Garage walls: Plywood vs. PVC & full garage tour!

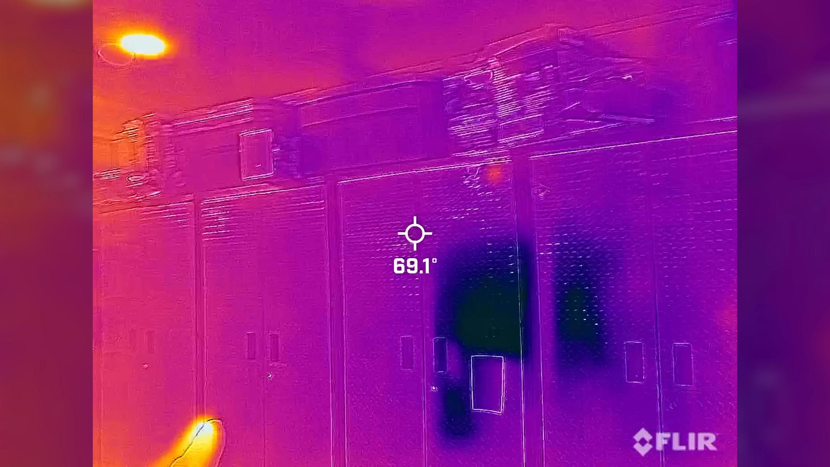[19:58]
And then this wall here that has cabinets and this wall
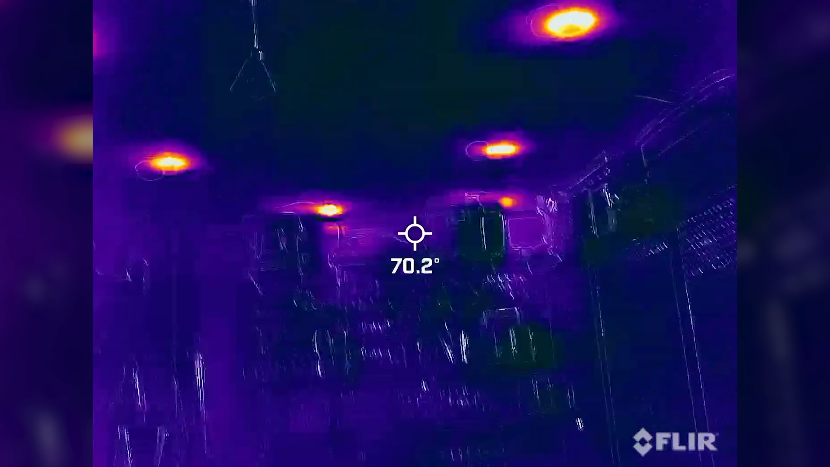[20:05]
So those won't have any leakage at all.